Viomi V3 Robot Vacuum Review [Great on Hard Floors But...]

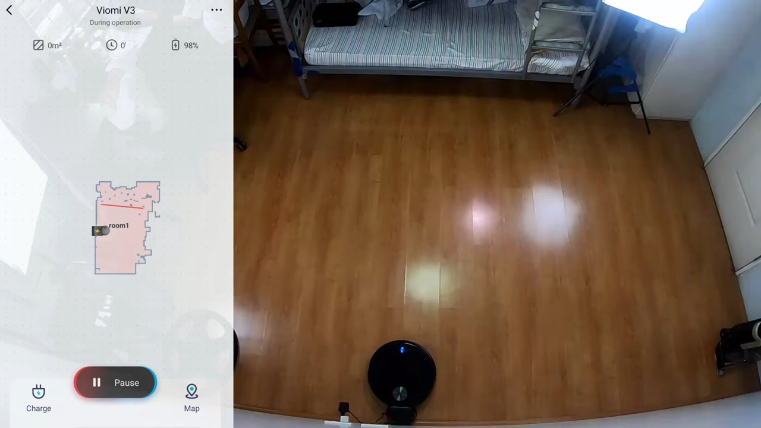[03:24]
Next, we'll look at how this robot navigates. The Vision 3 uses slider and slam to map out and determine its location, so this robot has an advanced algorithm similar to the Roborock S series.
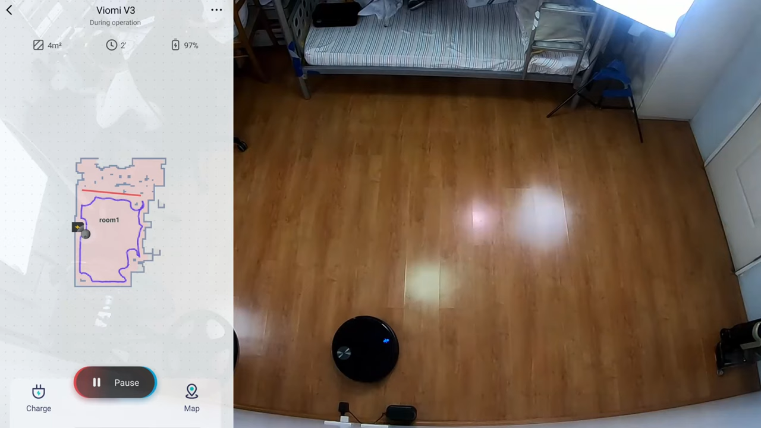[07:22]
The virtual wall is similar to the invisible wall feature in the Roborock app that blocks the robot from going past the red lines on the map.
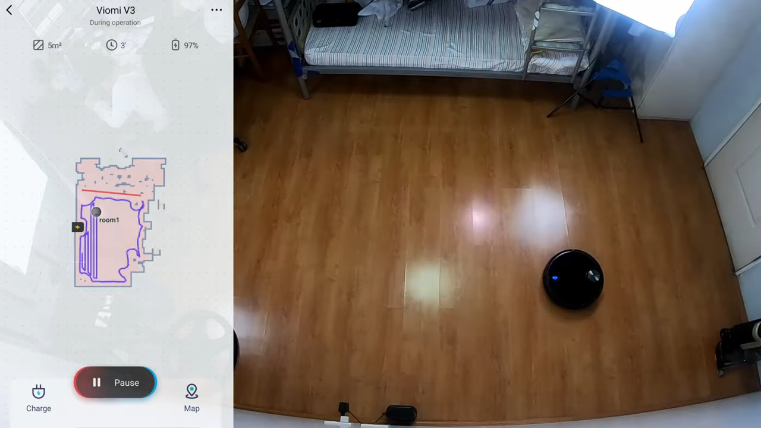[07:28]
Restricted area is a similar feature that blocks the robot from going into square or rectangular zones.